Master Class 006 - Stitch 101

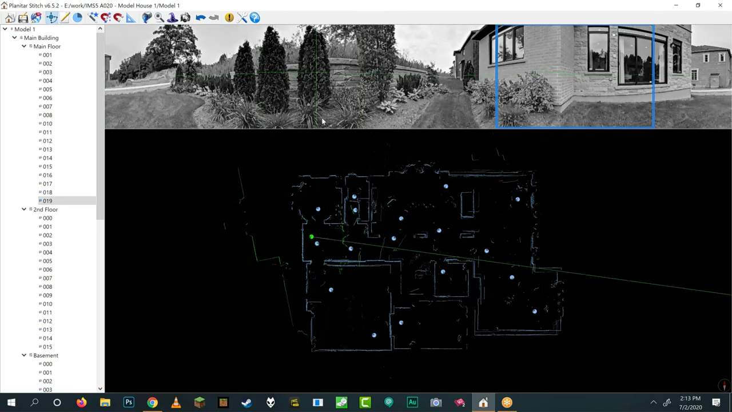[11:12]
So, if I click Export, it will actually perform this edit and export it to that file. But, at any time, I can go back and I can change the sliders or any options back to the way they were. And then I can export again. So, it's a non-destructive process. It's not like Photoshop. So, it's very safe, very safe. There's only one thing you can do that's destructive. And I'll just show it to you so you don't do it. If you right-click on any of the folders over here in this folder tree, which we'll get to after we do the toolbar, there is the option to delete.
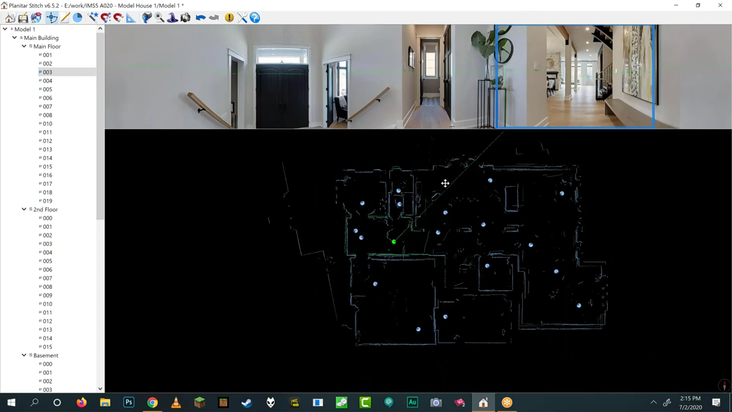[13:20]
So, that is how you can align data. So, aligning data is one of the big things that you're probably going to want to do in Stitch. So, I'm going to give you a really quick example of that, and then we'll kind of dive into it later. So, you can kind of see that this, I hope you can see that this is in the wrong spot. So, if I were to want to put this in the right spot, I would move it, and then I would rotate it, and then I would place it where it belongs relative to the rest of the data. So, that's what moving and rotating is for. It's so that you can align your data before you send it in to us.
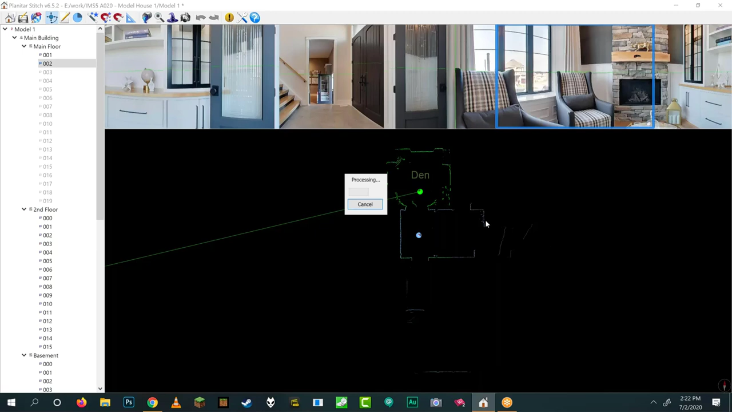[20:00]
Here, we can give it a try, because we can undo it. So, if I click it, it's going to say, are these scans in the correct position? And I can go through and confirm them one by one, or I can just click yes to all, and it will just have a go at putting them all together, all on its own. And yeah, it did an okay job. I mean, not fantastic. Oh, I see, it's the garage that it messed up. Now, that's very common, because it's very challenging when the one position doesn't, it can't see another position very well. So, you can actually see that here perfectly, because you can see this space. This doesn't have line of sight to here. There's very little data in common from one scan to the next. So, I can see that was challenging.
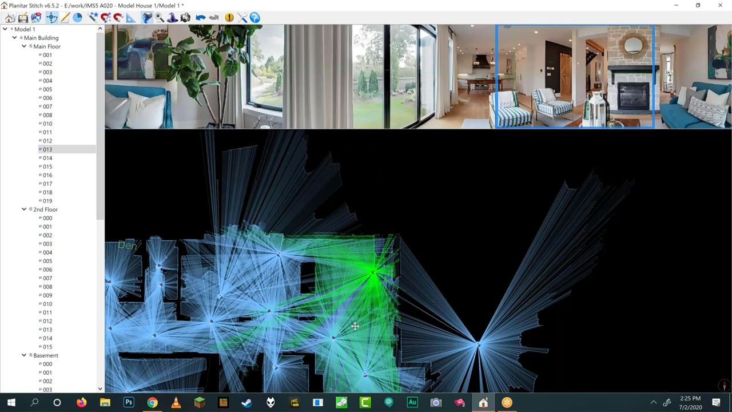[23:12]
And that's a fireplace. So, I didn't measure that, and that's okay. But what this tool does, it gives you the opportunity to kind of analyze what you've done and figure out if you should have gathered more data or not. At this point, if you're in Stitch, it's already too late. You've already left the house. But it can still be a useful tool for self-analysis. So, I'll give you an example. If I remove this panorama, I can then look at the rest of the data and see if I still had enough, you know, to hit all the walls and possibly draw a floor plan. So, what I could do is I could subtract panos and see if I could have saved myself some time, if that's important to you.
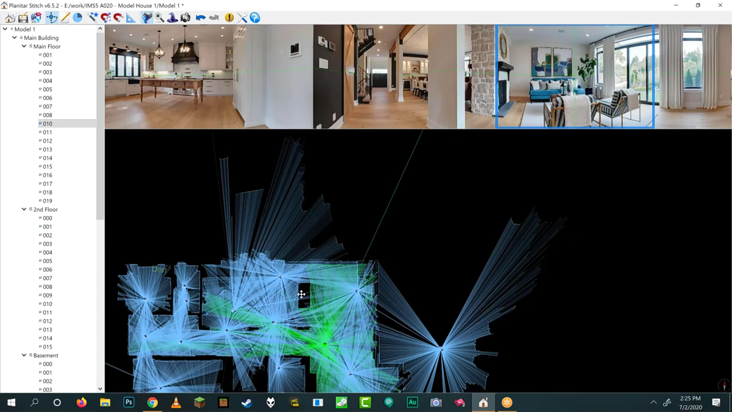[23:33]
So, this doesn't change the data in any way. It doesn't do anything other than just shade everything in a little bit. So, you can kind of see where you've been and where you haven't been. The next button is quite handy. So, if I zoom out or zoom too far in or whatever, I can click the magnifying glass, and it will just fit everything on screen. So, if you accidentally zoom in too far and you've lost all your data, no big deal.
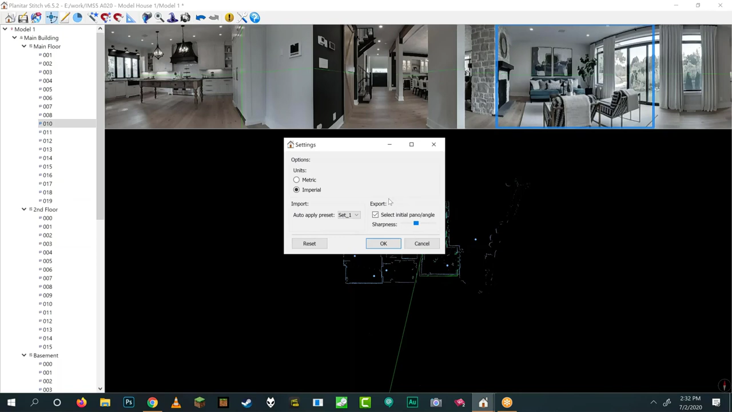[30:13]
and then come here and set it so that every time you load a property, it applies preset one. And it might take a little fiddling, and the preset might not be perfect on every panorama. Like, it might blow some out. It might think it's too bright. It might darken some down. Who knows? It depends on what you choose. But that's how you configure it so that it automatically applies the preset to all your panos without you actually having to do it manually for each pano.
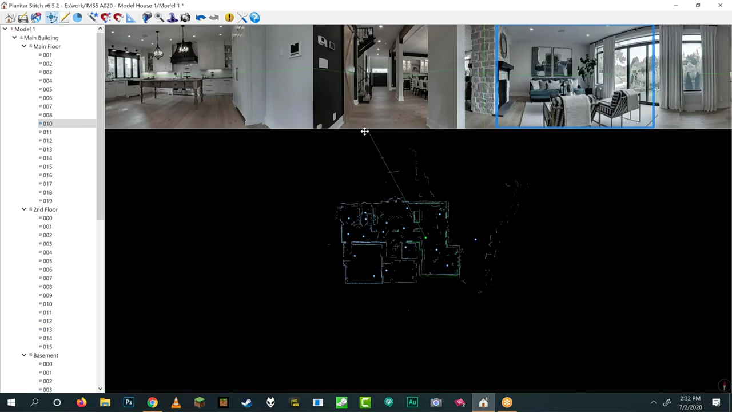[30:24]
Or even clicking the paste to all button that you'll find here. There's some advanced controls in addition to the sliders. You've got levels and you've got gamma. Sometimes you'll need those if you really want to recover like a weird panorama.
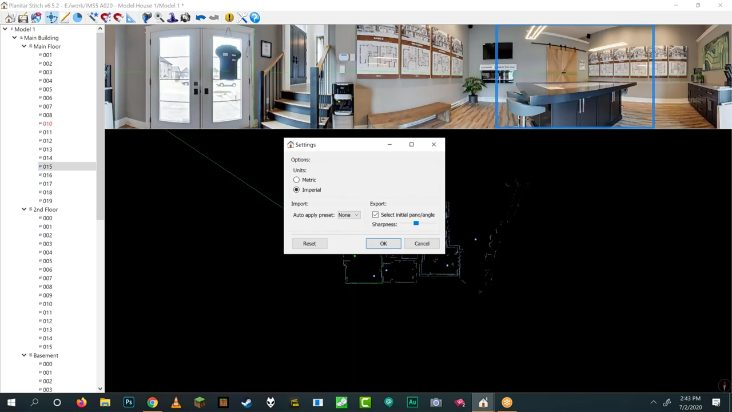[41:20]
There is a checkbox here that says select initial pano and angle. So if this is checked, that means it will not let you export without selecting the initial pano and angle. So the initial pano is the very first panorama that people see when they load up the tour.
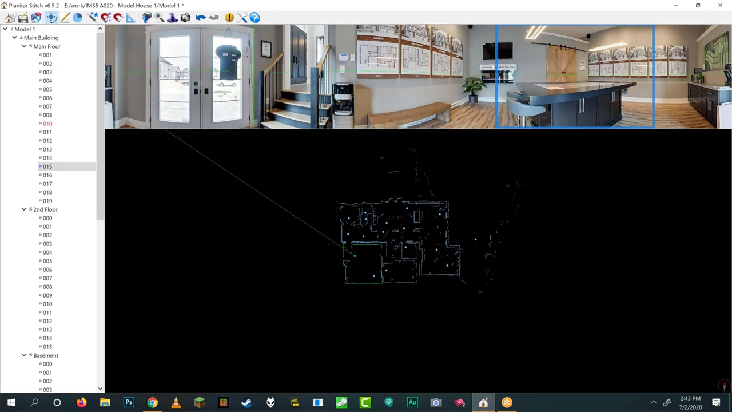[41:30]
So if you don't care, you can turn that off, but if you do care, you can easily set the very first pano that people see by right-clicking over here on the folder tree, and then choosing set initial pano. So if you do that, you can't see on my screen because the scaling is weird, but there will be an orange dot that will appear on this little pano folder, signifying that that is the very first pano that people will see. If you don't configure it, or if you configure it incorrectly, no big deal.